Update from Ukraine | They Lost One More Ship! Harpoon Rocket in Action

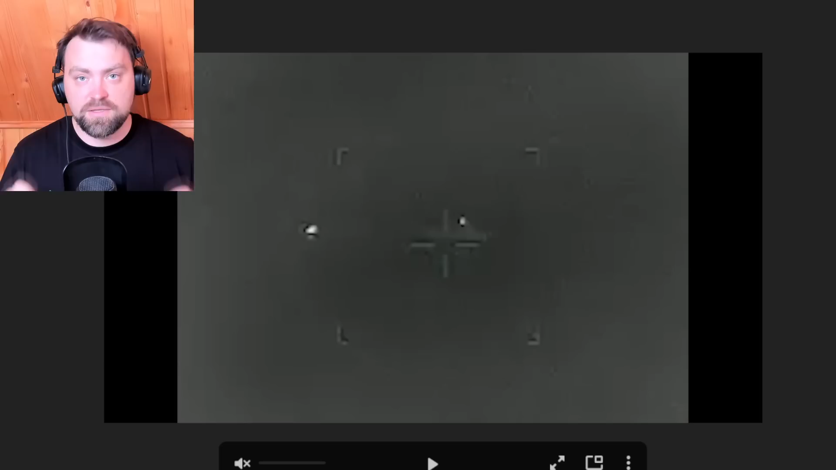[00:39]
this is the video it is kind of bad quality my friends and i hope you can see the silhouette of the ship over there and here the rocket cams towards it and here we go with blast harpun rockets were used to fire to that ship and there comes one more rocket so we used two rockets for uh each target we attack on a sea as you know the moscow ship was destroyed also using two rockets not